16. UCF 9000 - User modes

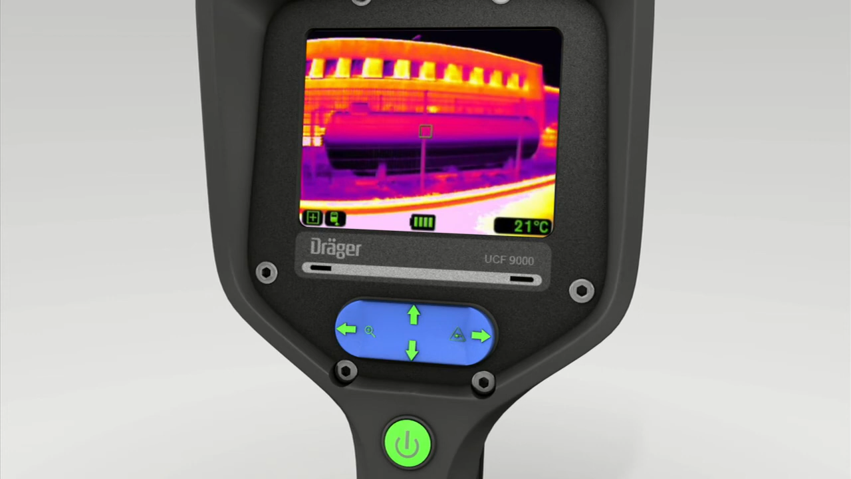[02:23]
On screen: spot 21°C
Exit the hazmat mode by pressing the bottom of the toggle switch. Press the right-hand switch to activate Scan Plus mode. Scan Plus integrates the picture from the thermal imaging camera into the real image camera. This enables the user to ascertain immediately what objects are too hot.
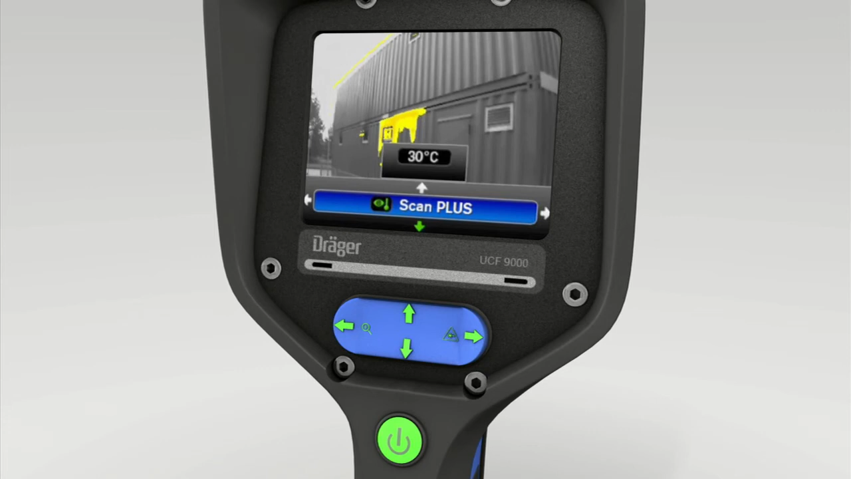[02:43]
Press the top of the 4-way switch. You can now press the toggle switch on the left and right to set temperature limit.
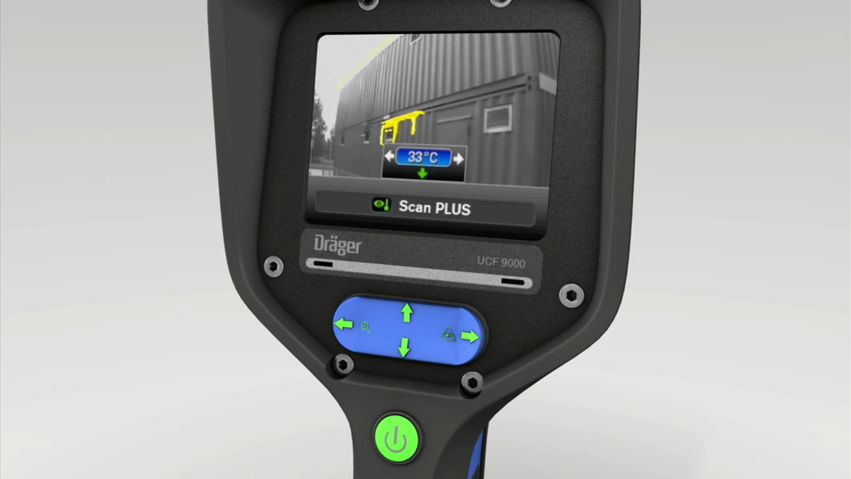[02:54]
Once the desired scanning temperature is shown in the display, press the bottom of the toggle switch twice.
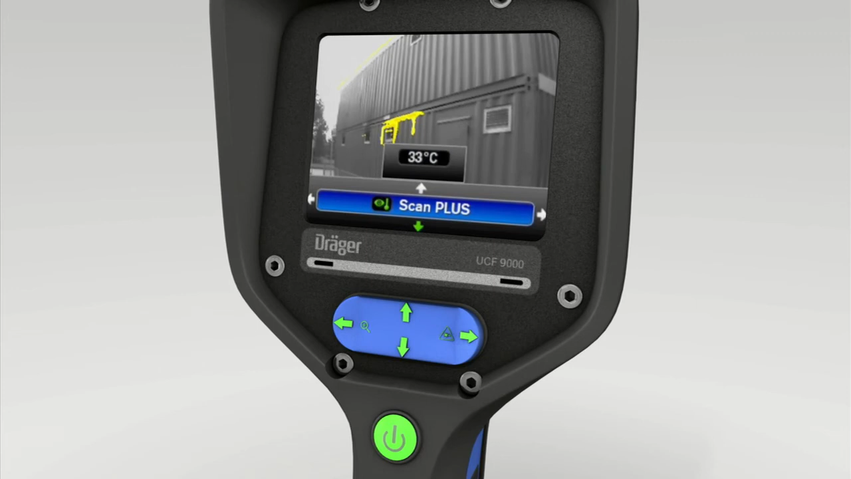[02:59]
All objects at and above your temperature setting are now shown yellow.
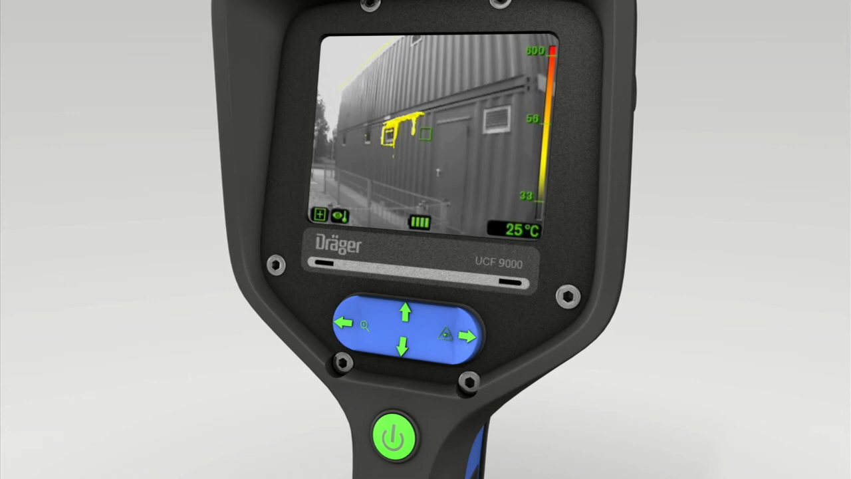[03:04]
On screen: spot 25°C
Press first the bottom of the toggle switch and then press it to the right to enter the visual mode.
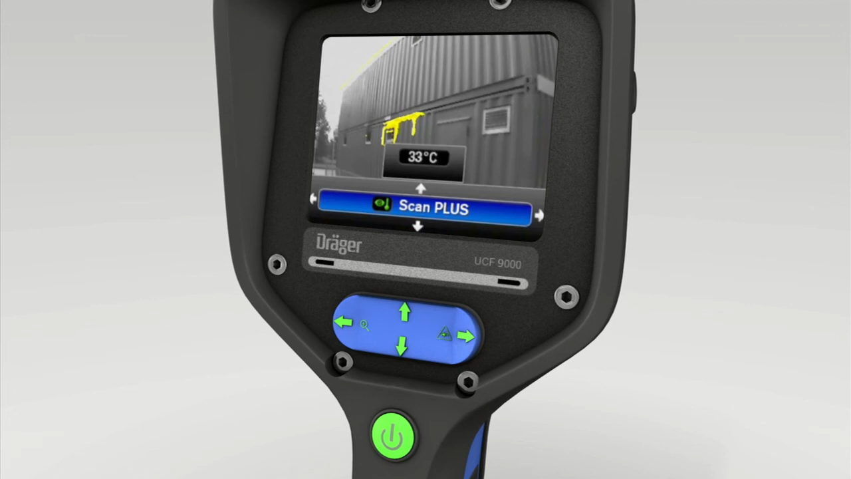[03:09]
This function enables the precise documentation of the environment and usage with real images. Furthermore, you can also use the software to configure a mode of your own.